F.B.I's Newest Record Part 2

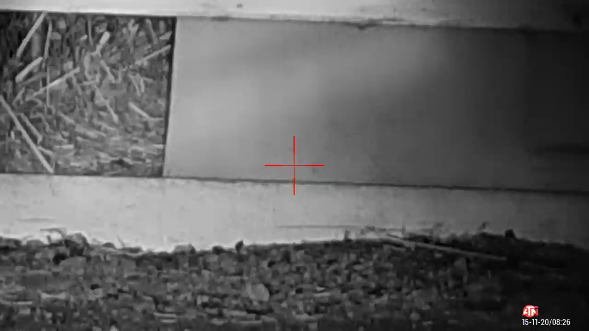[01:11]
yeah. Got him. He's a tail wagger. All you could see was the top of his head.